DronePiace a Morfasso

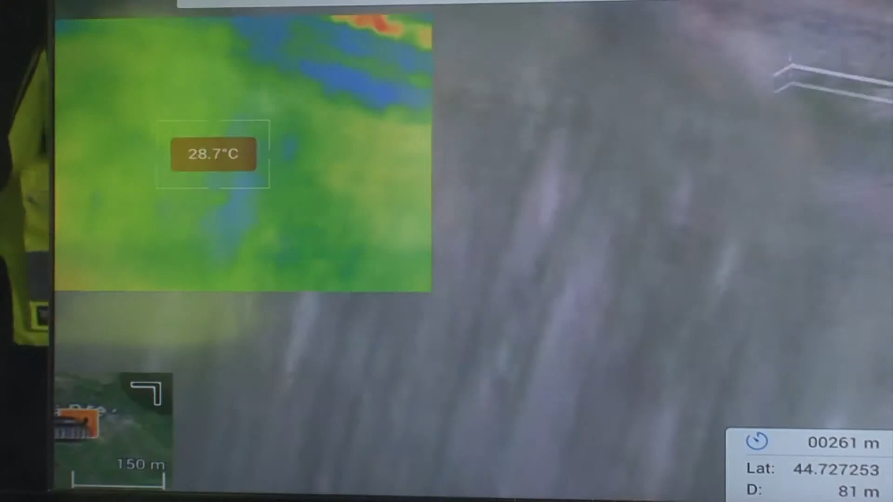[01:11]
On screen: spot 28.7°C
e vediamo intanto a terra, quindi noi intanto possiamo osservare,
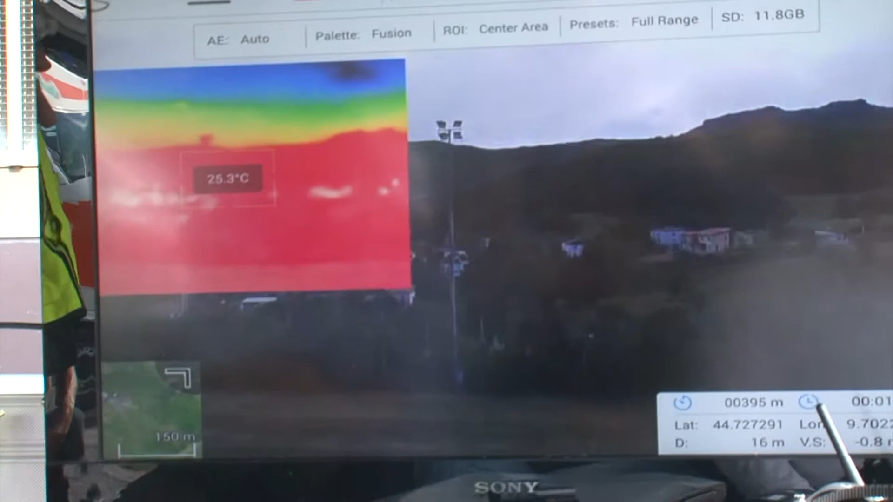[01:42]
On screen: spot 25.3°C
e c'è comunque, una cosa importante per la centrale operativa, vedete che il segnale video arriva senza cavi e siamo in grado di trasmetterlo fino a un chilometro di distanza,